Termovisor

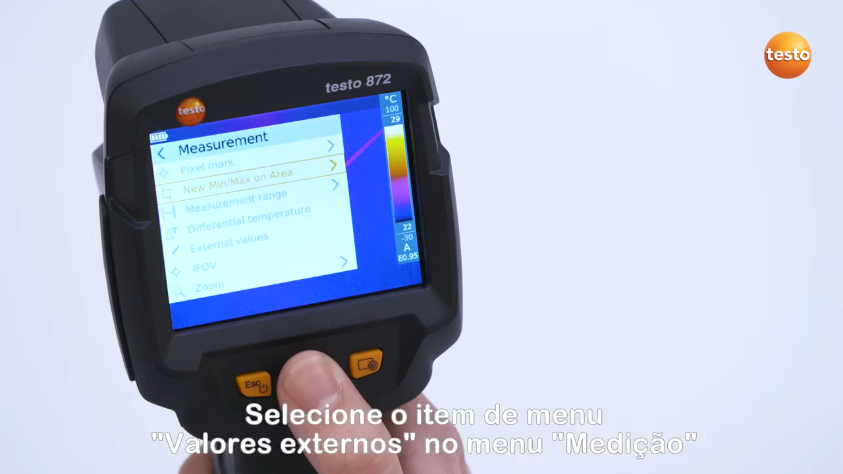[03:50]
Here you can set external measurement values such as humidity,
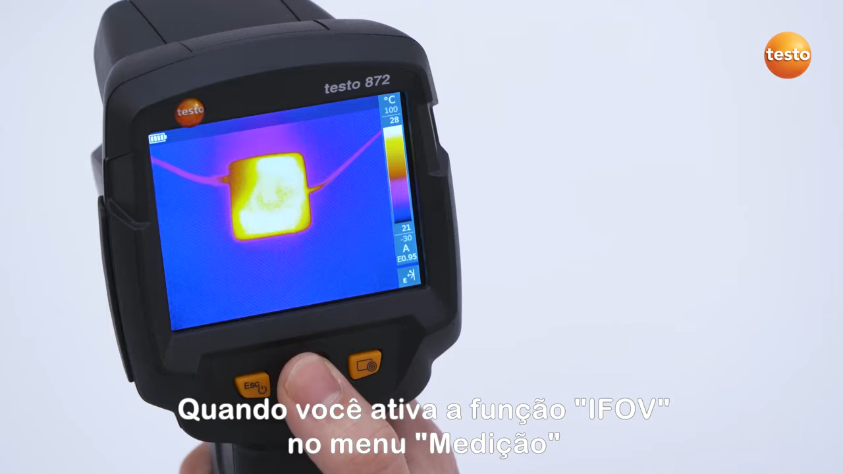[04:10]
When you activate the eFov function in the menu Measurement, a square cursor appears in the infrared image. This has a size of 3 by 3 pixels.
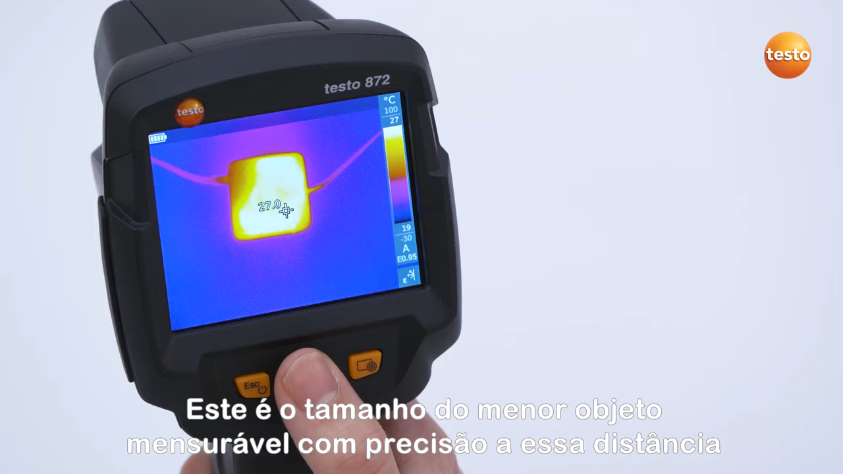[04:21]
This is the size of the smallest accurately measurable object at this distance.
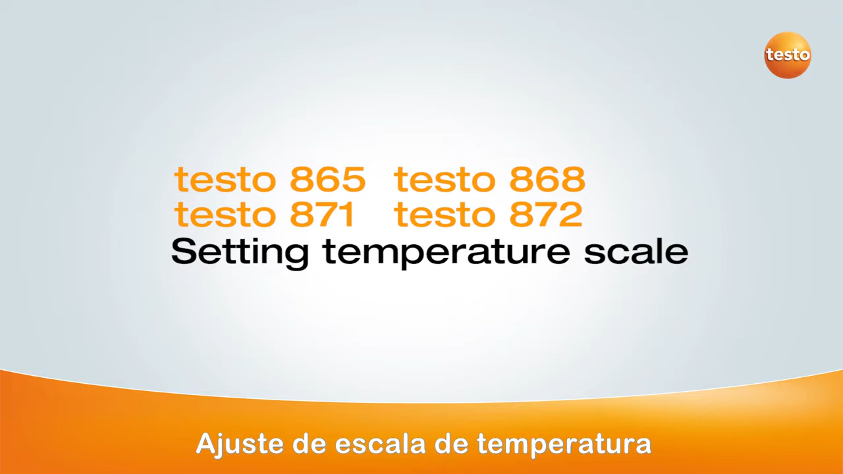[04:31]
If you want to set the temperature scale, navigate to the menu item Scale.
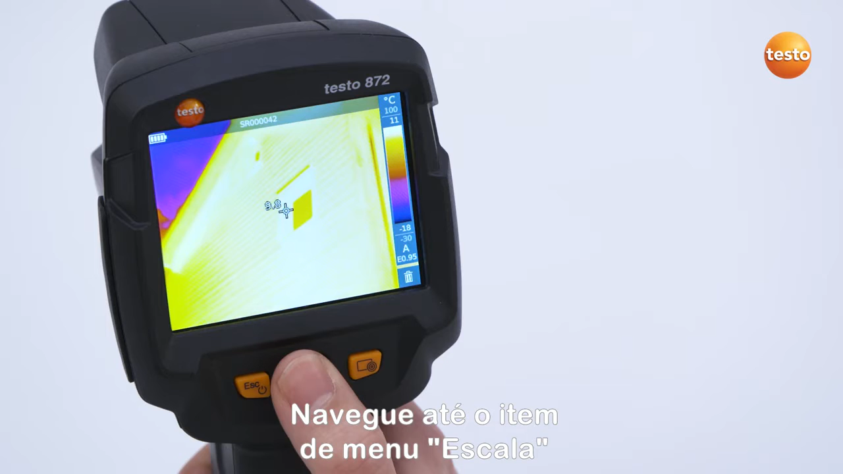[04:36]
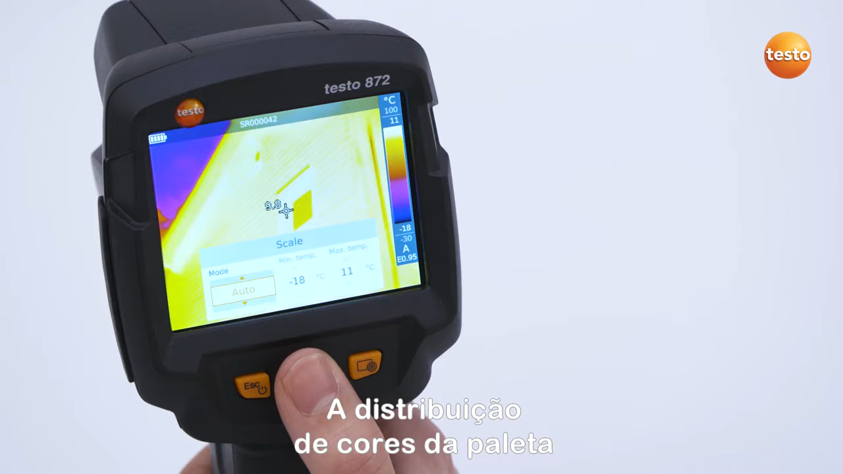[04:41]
In Auto mode, the color distribution of the palette is distributed automatically from the coldest temperature value occurring in the thermal image to the warmest. In Scale Assist mode, you set the indoor and outdoor temperatures.
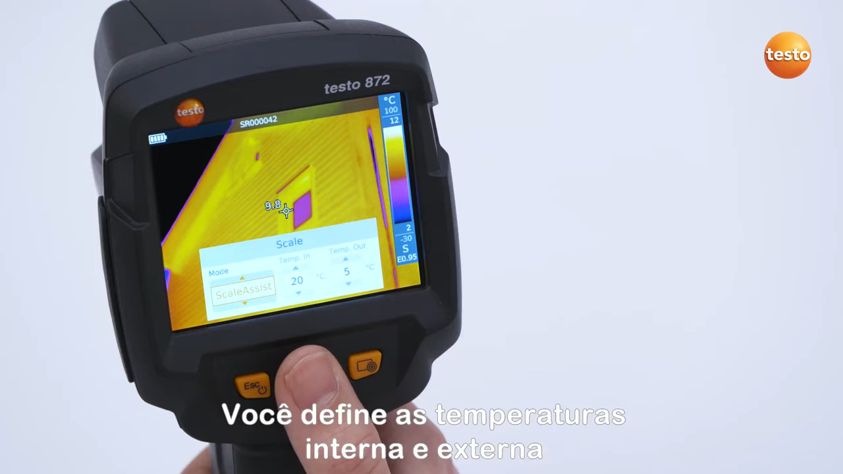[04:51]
This allows the scale to be automatically set dependent on the indoor and outdoor temperatures. If you switch the scale to Manual mode, you can set the desired temperature limits or the temperature range yourself.
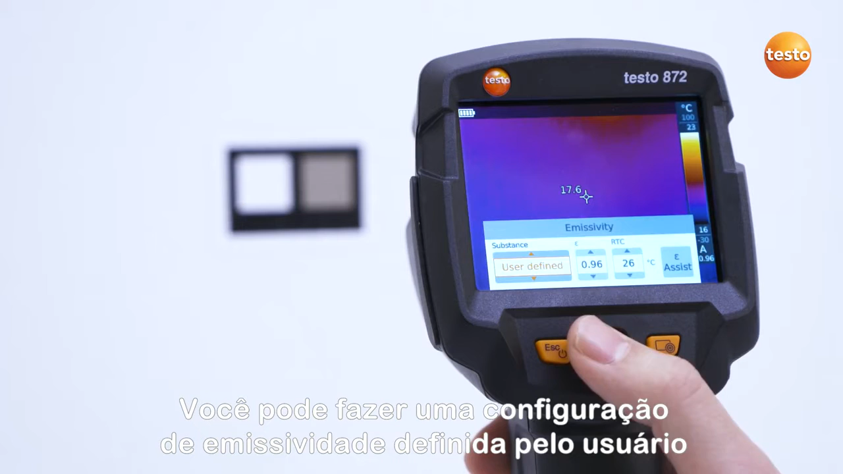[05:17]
On screen: spot 17.6°C
you can make a user-defined emissivity setting or select it from a list with predefined materials. The reflected temperature can be set under the item RTC.
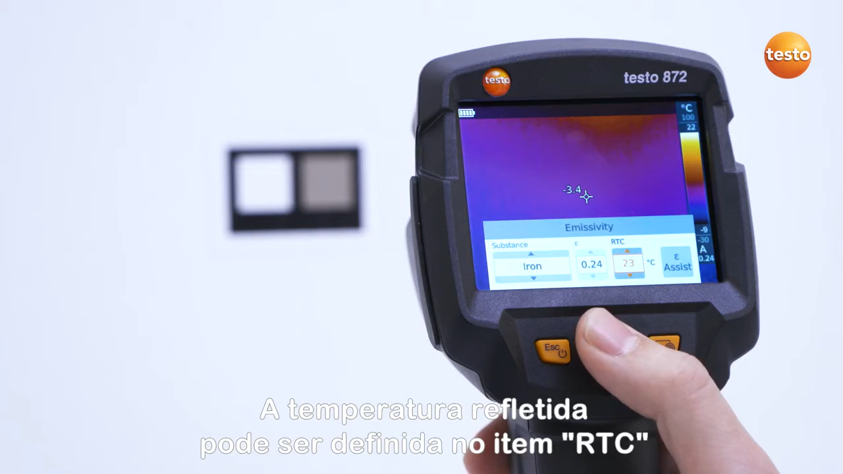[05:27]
With the Testo eAssist, emissivity and RTC are automatically determined.
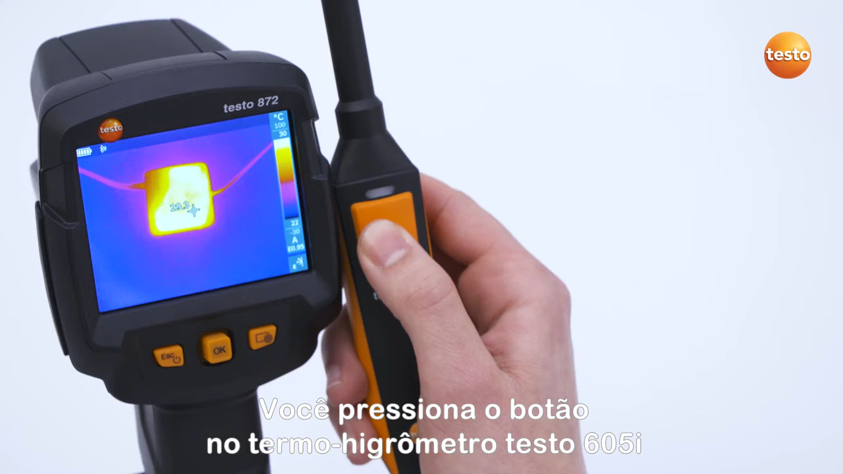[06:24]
When this flash is green, the imager is connected to the instrument.
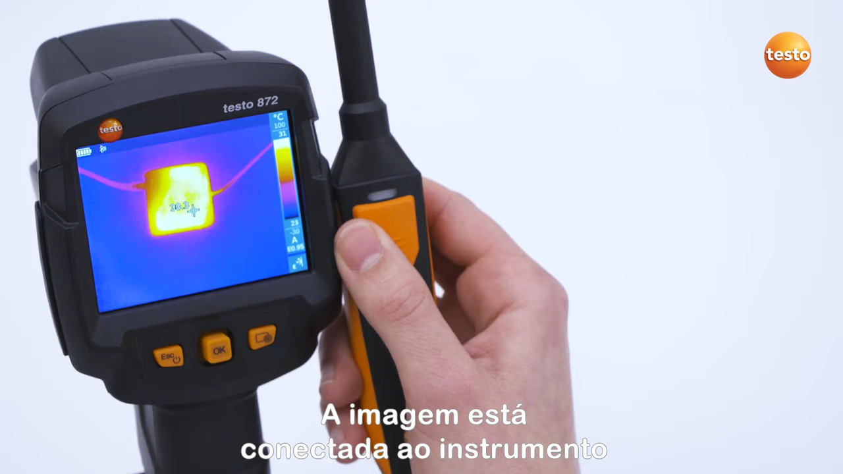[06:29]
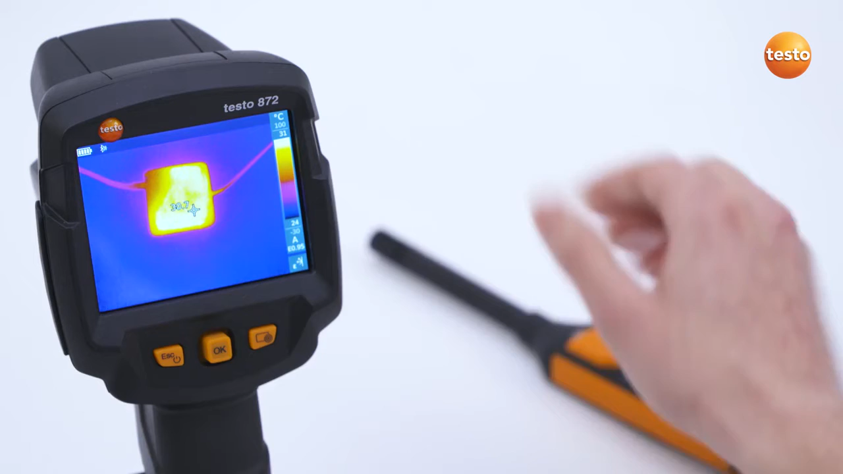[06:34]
Following this, you select Humidity in the menu External Values and the humidity values are transferred to the imager with a suitable palette.
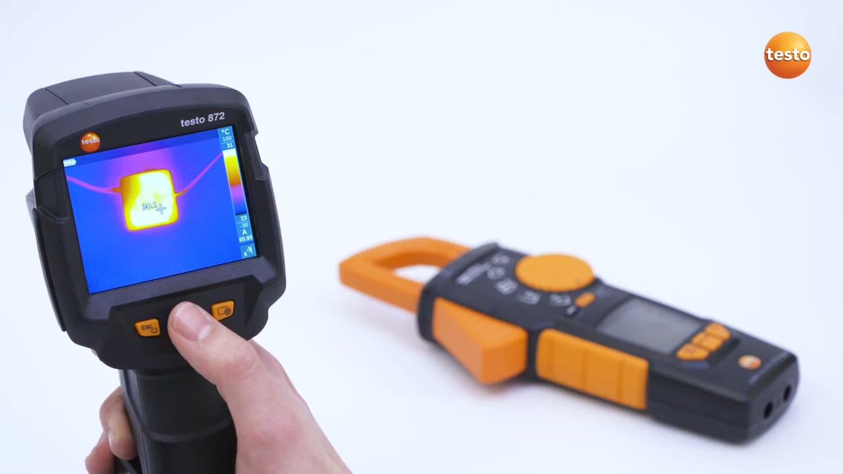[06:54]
In the Configuration menu, Bluetooth can be activated under the menu item Connectivity.
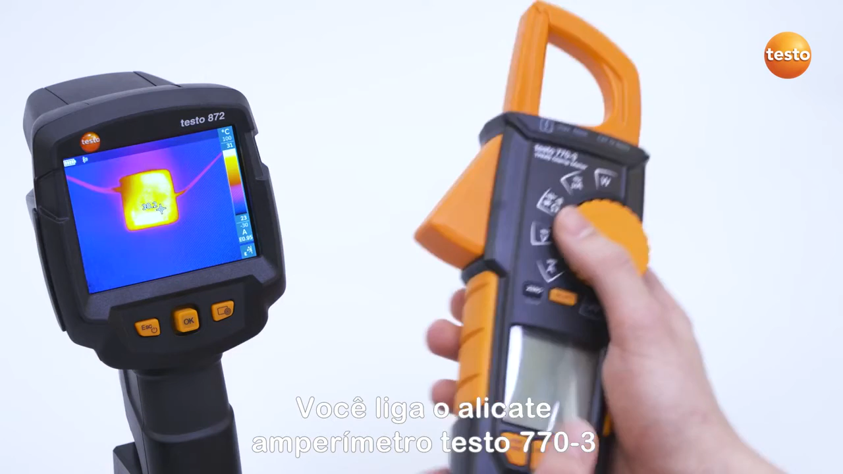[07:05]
Following this, you start the Testo 770-3 clamp meter by pressing the Illumination and Bluetooth button and by switching from OFF to a function. The measurement value provided by the clamp meter appears in the upper center of the IR image.